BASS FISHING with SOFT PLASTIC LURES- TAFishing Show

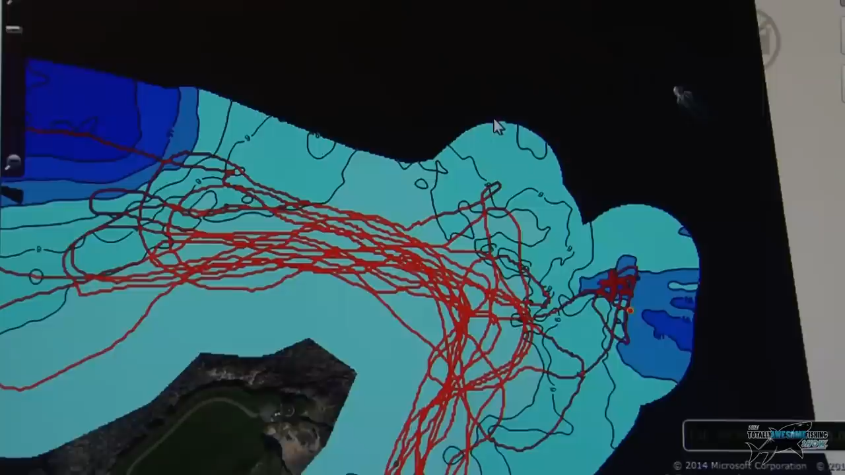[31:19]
then you can still come back in and if you go out in that area it will merge it and add it and you can actually build this map
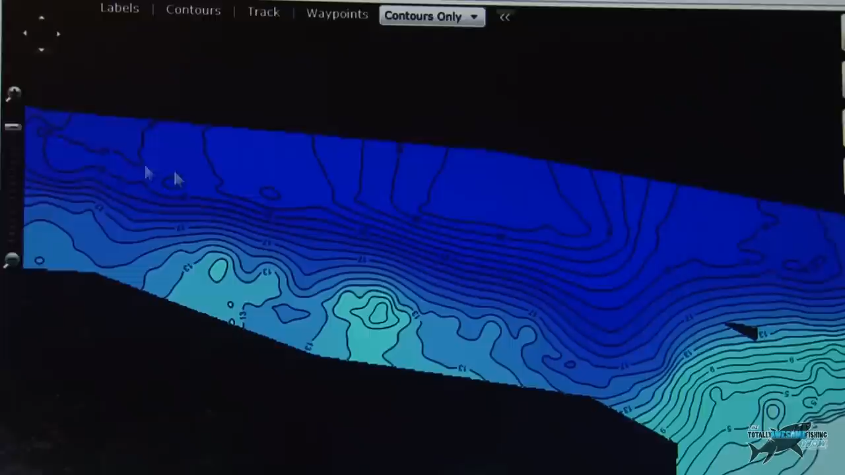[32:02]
I've actually done a lot more survey and that's on the track out out and back one day out and back out and back so you're gradually building up depth difference 17 you can see the depth deep deep channel here darker 21 25 feet and then as you come towards
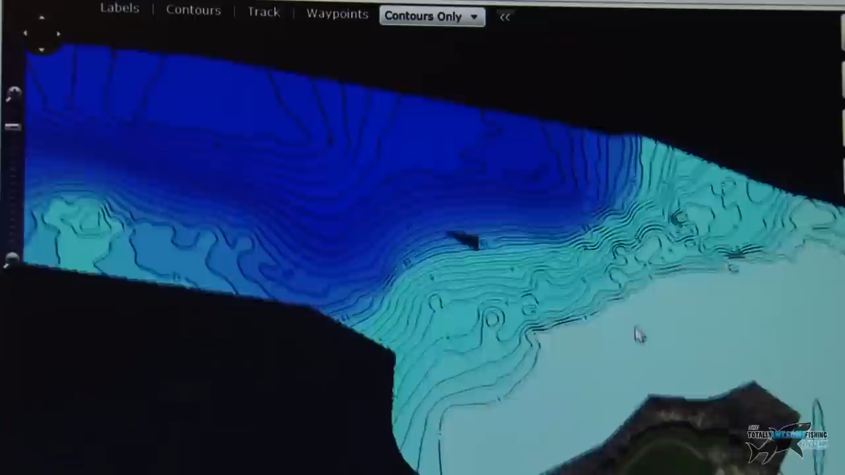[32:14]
the near point here you can see all the contours closing up where it closes it gets shallower
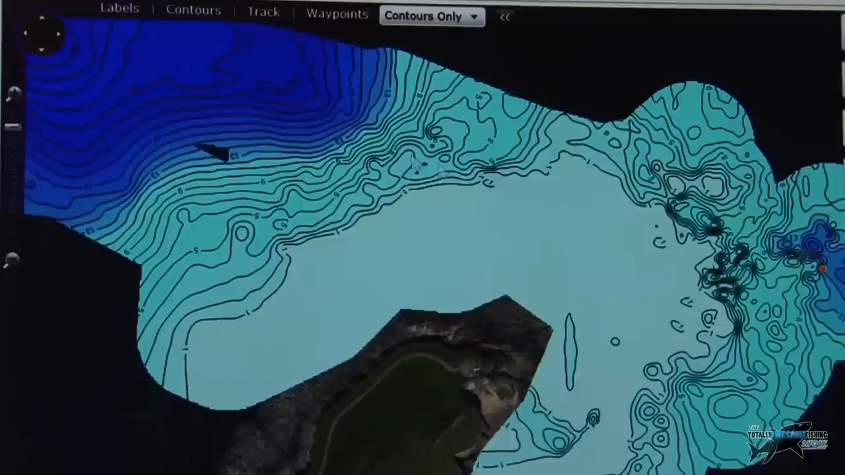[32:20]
and shallower and shallower and way over here you can see that one there in here look lots and lots of different ground and deeper holes so I can now see where I've merged two trips together loads